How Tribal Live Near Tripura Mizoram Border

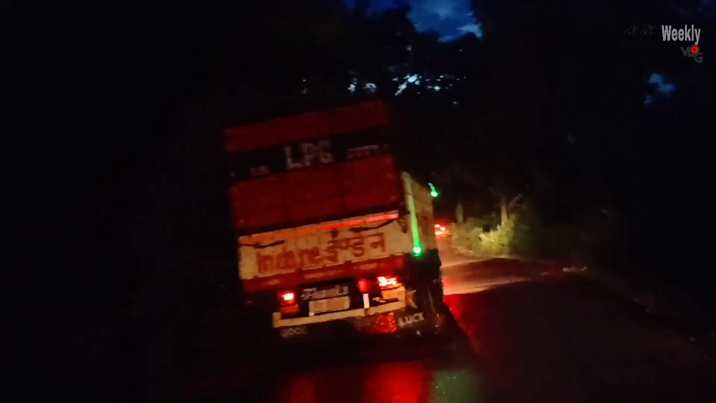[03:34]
गाइस ये नज़ारा देखो, कितना प्यारा सा लाइटिंग, जो भरी का लाइट,